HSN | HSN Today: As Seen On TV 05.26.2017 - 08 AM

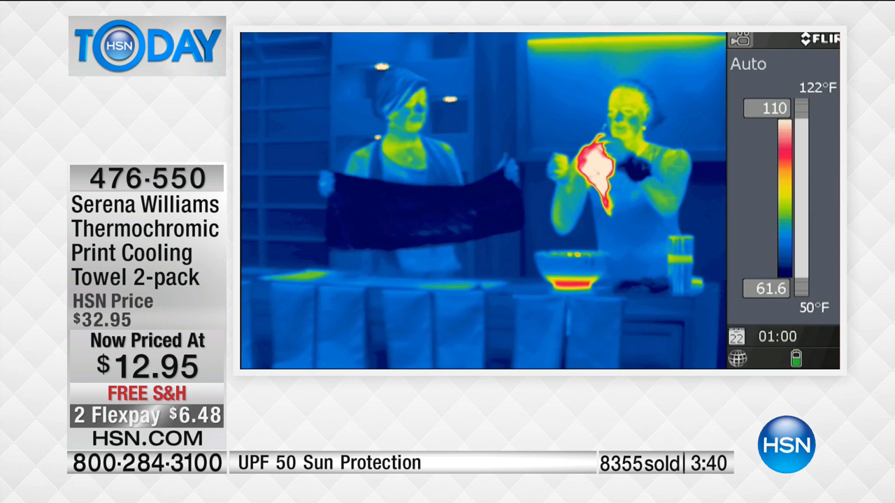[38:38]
On screen: scale top 122°F, scale bottom 50°F
So I took the towel, again, any water you have, water and air is gonna equal cool. So you see how hot it is. We're like about 105 degrees plus. Watch it change color, Angie, watch. Before your eyes, snap it. Snap, one more time. time.
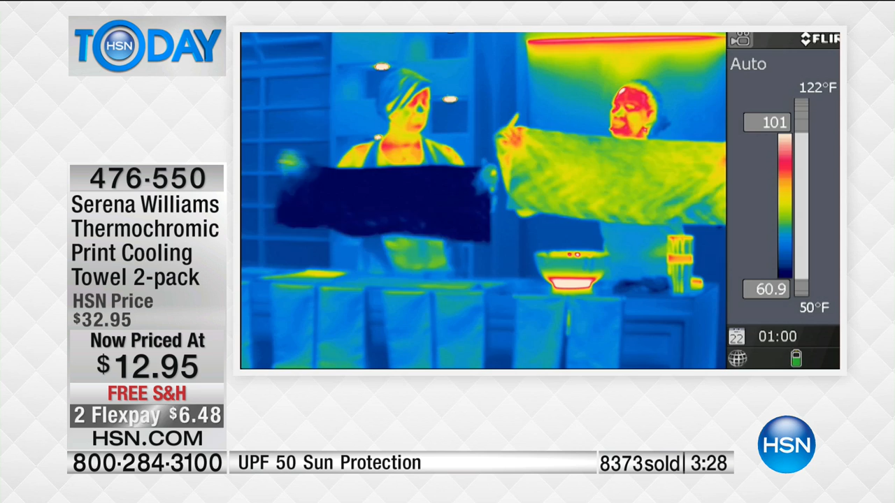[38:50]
Yes, look how it goes from that bright red and it's cooling down to the blue and green. It takes 2 minutes, my friends. 2 minutes. Oh, my gosh.
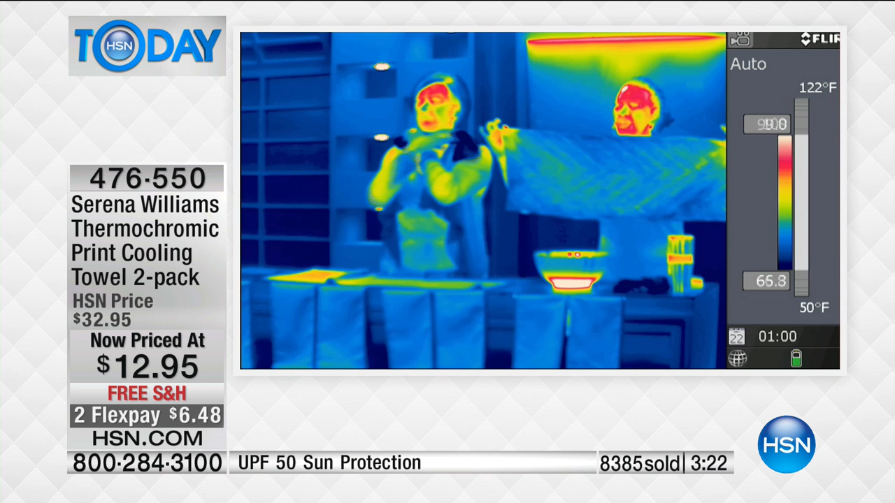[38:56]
On screen: scale top 122°F, scale bottom 50°F
So imagine the kid who's uncomfortable on the long rides to grandma's house, at the amusement park, the movies, outdoors. Hold that shot for a sec. Don't get off it yet, but look at where we carry our heat. We carry our heat in our extremities, a lot look of them. Face, like, look at your face and around your neck. See how Callie's neck was hot there? I think that's Callie. That is. And you can see where people hold the heat, right?
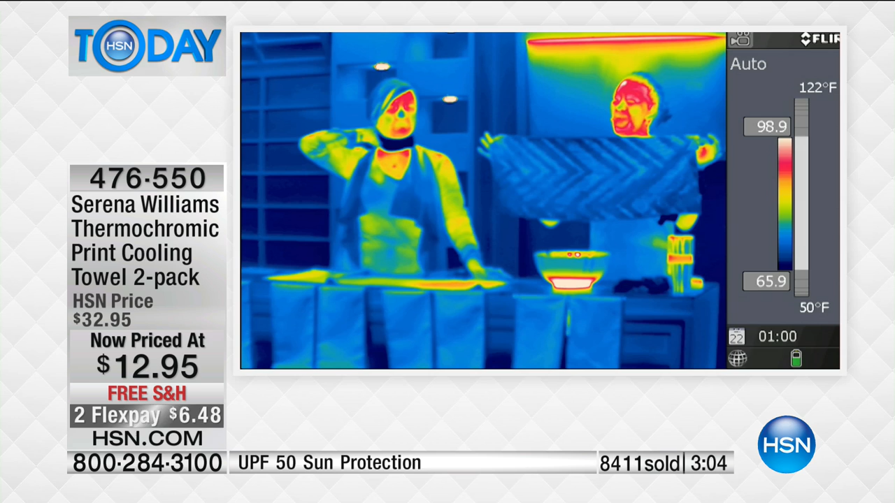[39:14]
Those are the areas where you want to put this towel, where you want to cool yourself down. So obviously around the neck, you know, wherever you get a lot of blood flow in your that's body, right.